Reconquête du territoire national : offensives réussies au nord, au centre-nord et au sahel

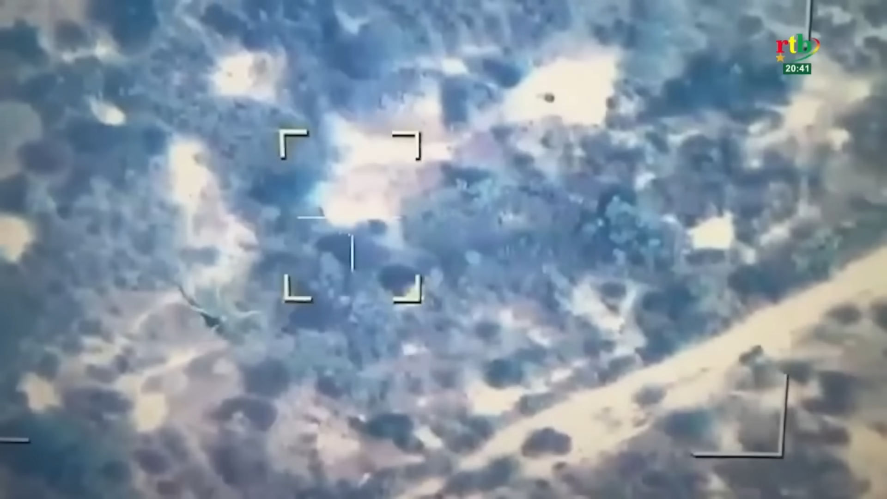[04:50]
Parce que les hélicoptères d'attaque surgiront pour terminer les fuyards. Ils passent en revue la zone pour neutraliser tous les rescapés des frappes.